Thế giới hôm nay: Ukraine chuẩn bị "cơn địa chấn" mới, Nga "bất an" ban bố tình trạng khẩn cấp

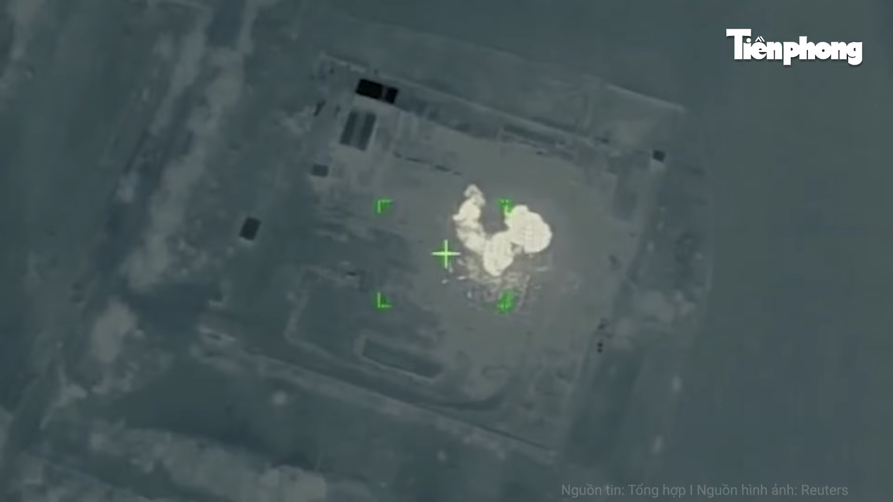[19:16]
Trong đoạn video Được công bố Có thể thấy Máy bay không người lái UAV Ukraine Đã ghi lại khoảnh khắc Một số công trình Nằm bên trong làng